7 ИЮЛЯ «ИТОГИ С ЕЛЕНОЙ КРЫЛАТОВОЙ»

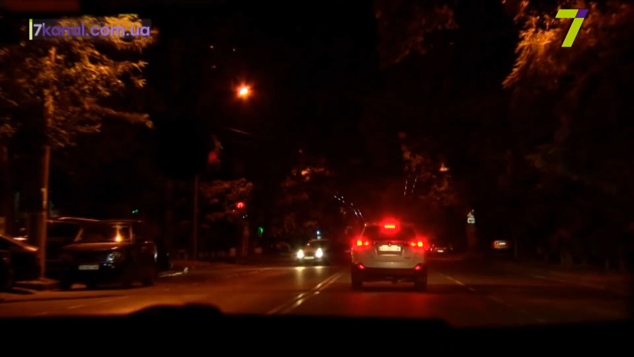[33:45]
первая подозрительная машина Toyota RAV4 выезжает из ночного заведения на
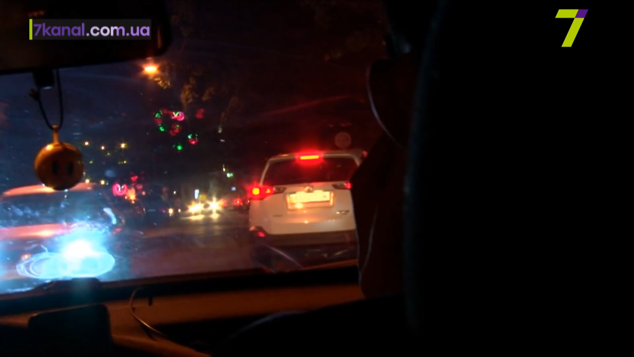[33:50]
французском бульваре Едем за ней Вскоре одному из пассажиров становится невыносимо сложно сидеть на месте И он на светофоре несколько раз несется в пляс Опять выходят танцевать Вот они выходят,
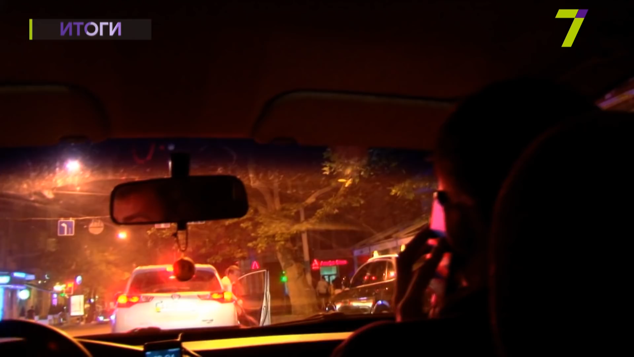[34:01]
вот вышел пассажир, справа танцует, точно пьяный, точно По дороге японец останавливается возле другого